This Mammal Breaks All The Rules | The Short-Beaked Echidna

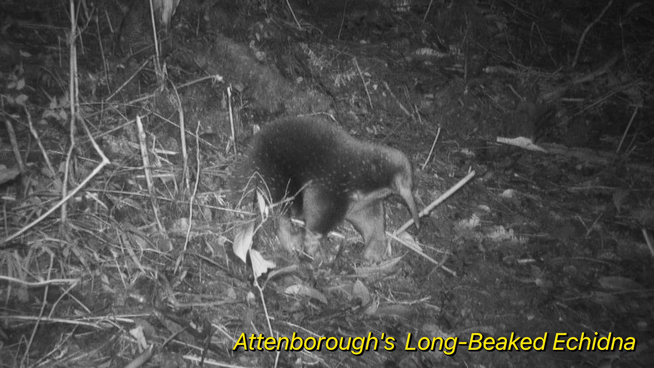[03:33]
attenborough's long-beaked echidna a species so rare
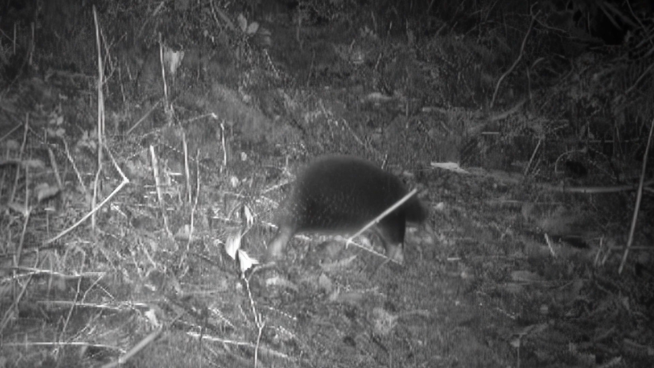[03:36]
that it was caught alive on camera for the first time in 2023 in this trail